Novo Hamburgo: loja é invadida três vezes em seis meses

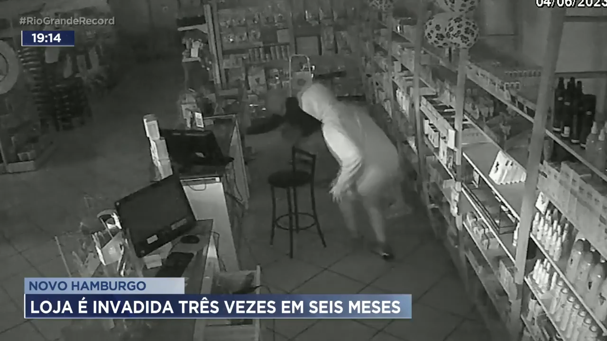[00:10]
Atrás do caixa, tudo é revirado. A pet shop fica bem no centro de Novo Hamburgo, no cruzamento das ruas Marcílio Dias com Bento Gonçalves.